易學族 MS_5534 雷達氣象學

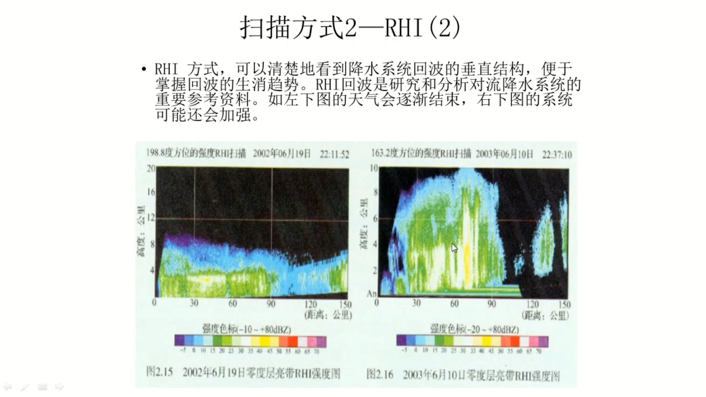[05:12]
谓新生系统那这地方这地方的教育最近会结束的这一块呢又产生了是此起彼伏的这种就通过垂直结构就能看出来如果通过那个PPI像那个水平看的话VB看得这么清晰所以呢我们要看水平的情况要看垂直的情况